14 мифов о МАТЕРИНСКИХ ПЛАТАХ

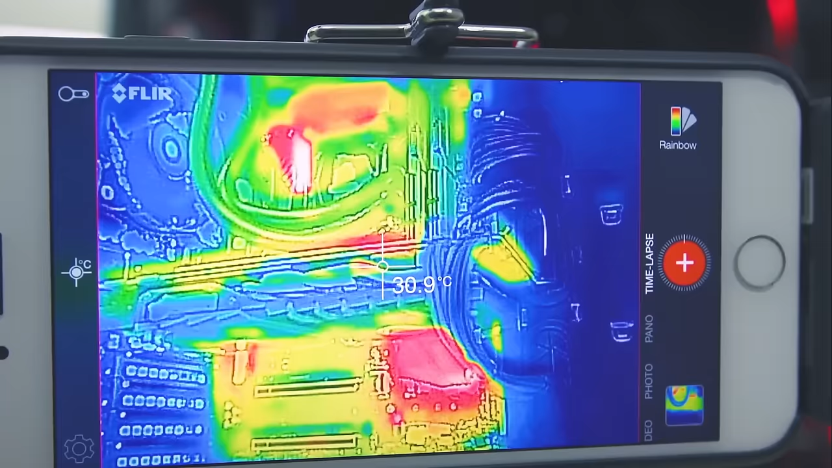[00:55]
On screen: spot 30.9°C
а то и 100 градусов критичны и со временем процессор деградирует, а потом выходит из строя.
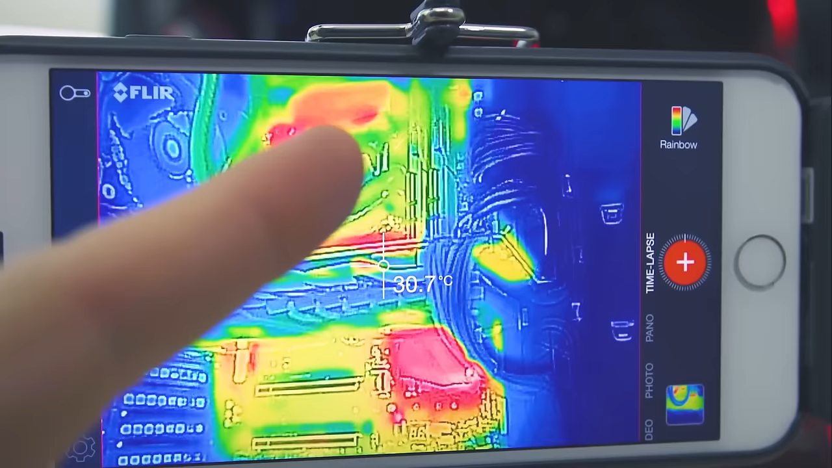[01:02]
On screen: spot 30.7°C
Ну вот для цепей питания это совершенно неверно, так самая горячая их часть, так называемые мосфеты, имеют рабочие температуры до 150, а то и 175 градусов по Цельсию, поэтому 90 и даже 100 градусов на них конечно немало,
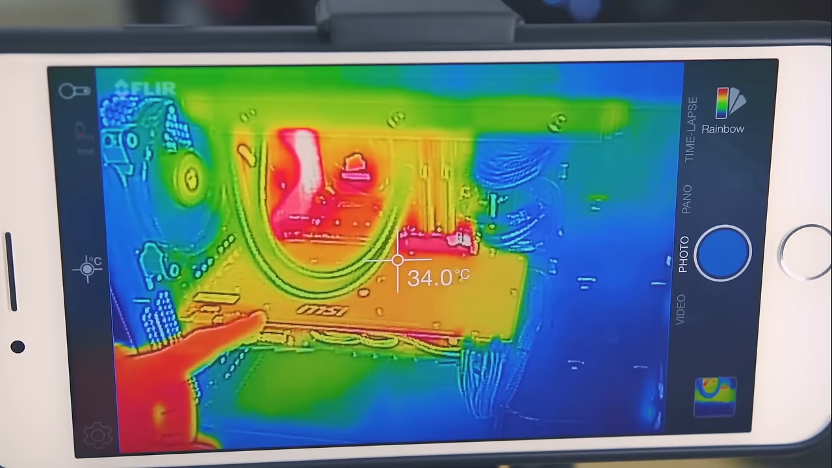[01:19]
On screen: spot 34.0°C
но я бы сказал что совсем не критично. А остальные элементы питания, такие как конденсаторы и дроссели греются серьезно меньше,